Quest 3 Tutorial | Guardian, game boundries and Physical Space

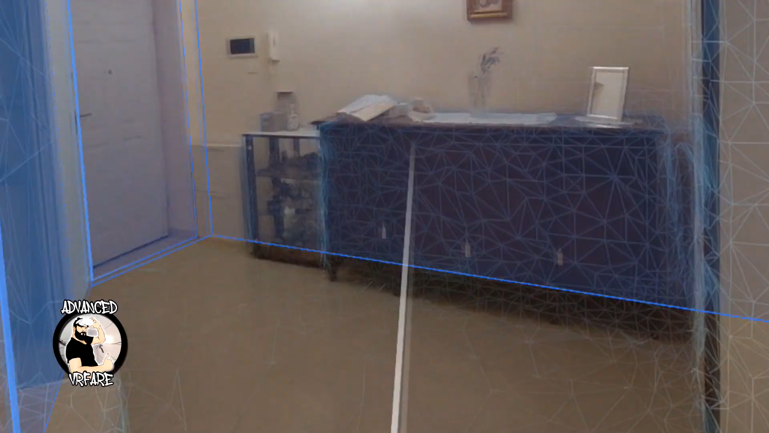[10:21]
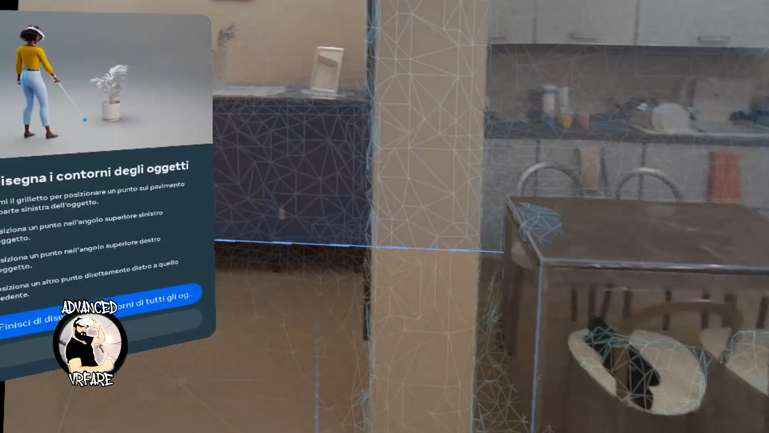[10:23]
Once you add everything, the items you want, finish to draw your boundaries with all the items.